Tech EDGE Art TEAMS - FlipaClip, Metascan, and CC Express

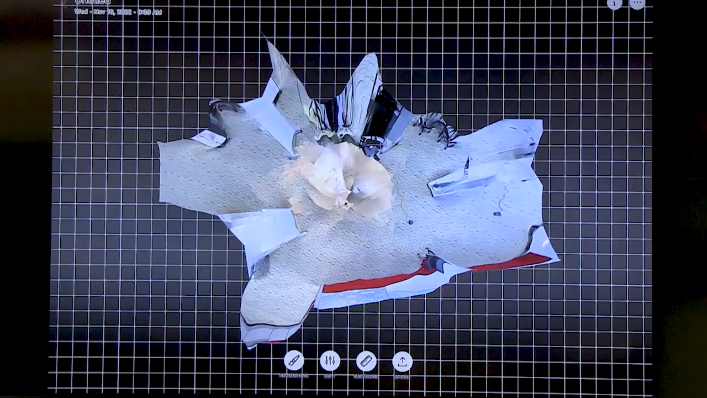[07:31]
And you already can see it captures, but it captures just what the camera saw.
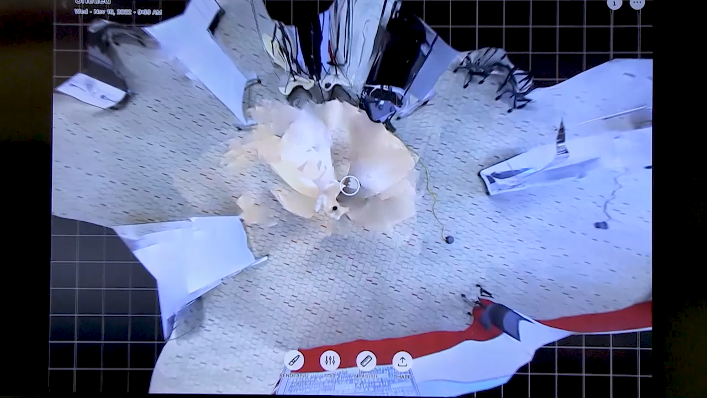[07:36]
And it's trying to conform it to reality. And you can see that you can rotate
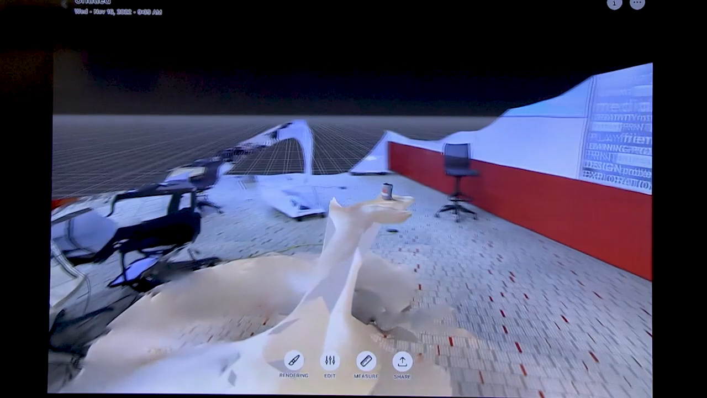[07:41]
this and see part of the room I'm in,
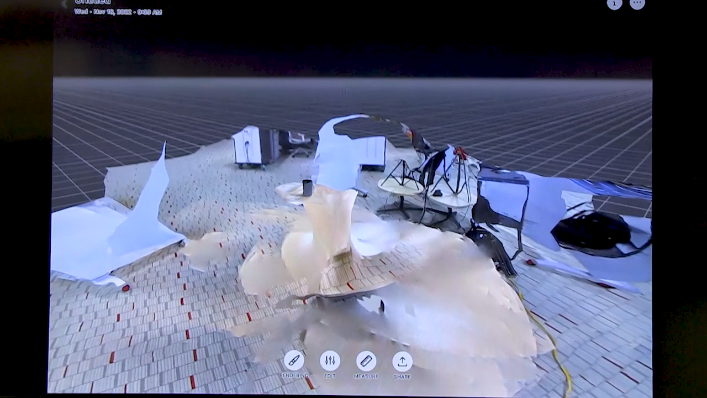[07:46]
but really creating these funky structures.
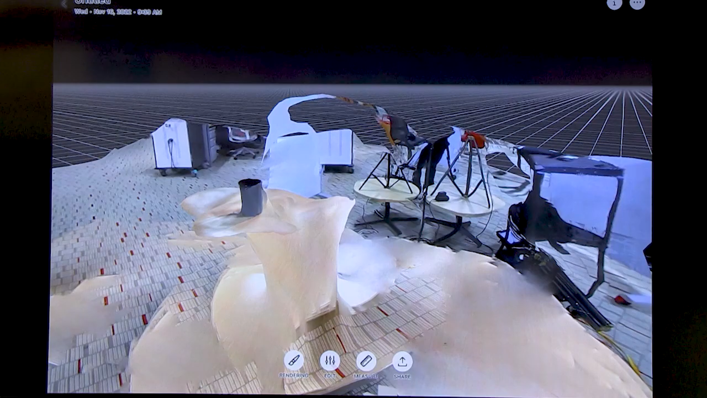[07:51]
And then the focus on this cup is really fascinating because the cup actually has,
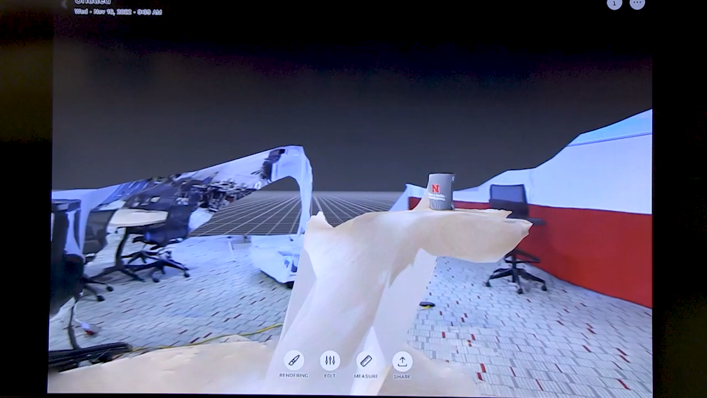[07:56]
I don't know if you can see it, it has this handle.
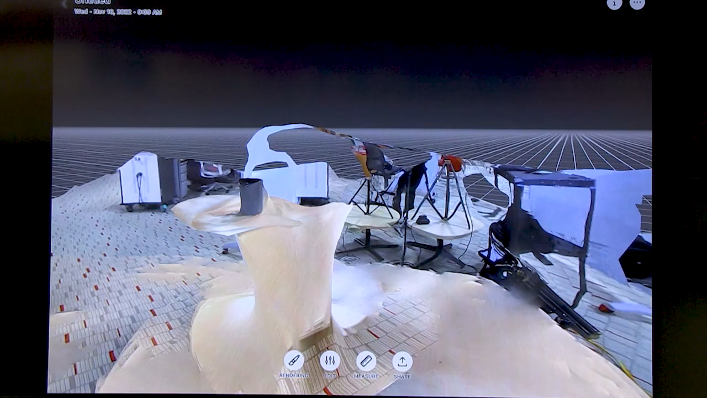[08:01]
But because of the angles, that kind of merges into the cup and creates the structure that you can play around with.
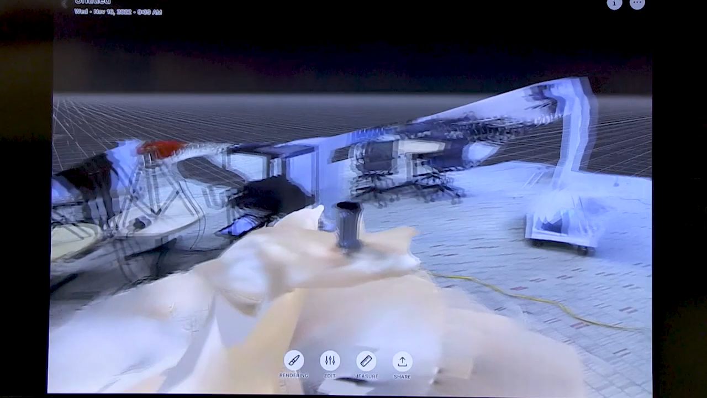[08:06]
So the first thing that really I
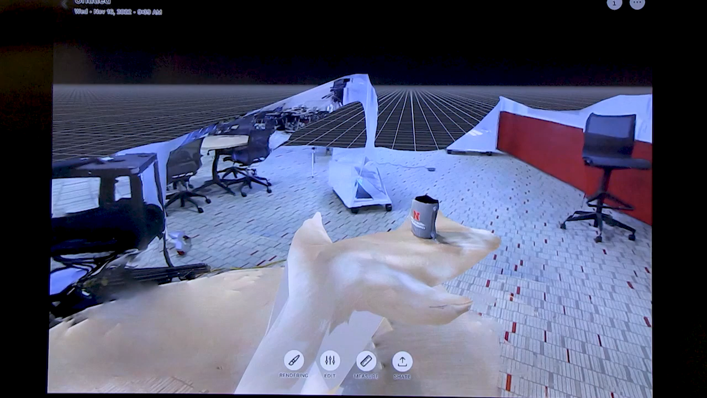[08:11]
love about this is you just create this image that you can play with and really think about what angle do you want to choose?
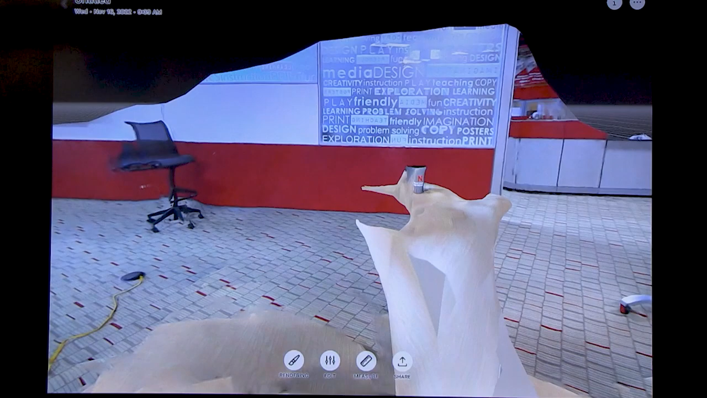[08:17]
Where is it meaningful in this top view with that effect? That smudge effect is really fascinating to me with some fractals happening all around some shapes.
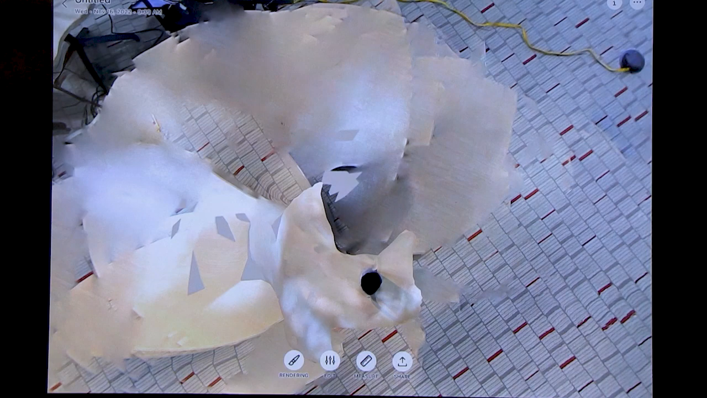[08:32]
But the other thing you can do is you can actually edit it a little bit and think about what the direction is.